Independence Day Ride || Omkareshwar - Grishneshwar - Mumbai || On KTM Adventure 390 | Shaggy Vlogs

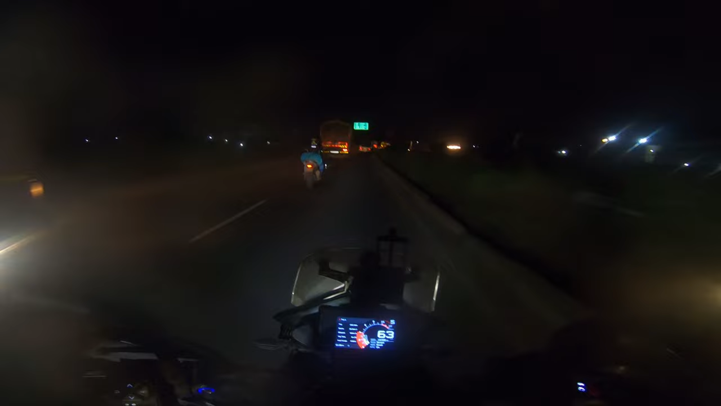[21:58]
यहाँ से है मुंबई 66, ठाणे 31, भिवंडी 16, कल्याण 12।
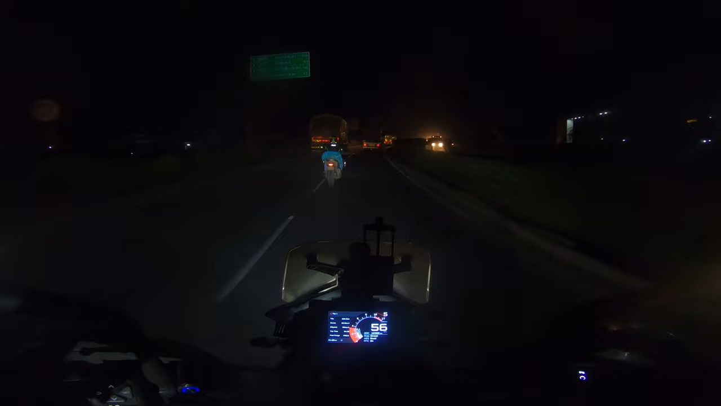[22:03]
हमें जाना है घाटकोपर। तो आ गए हम हमारे घर के पास, अभी हम हैं डेपो के पास।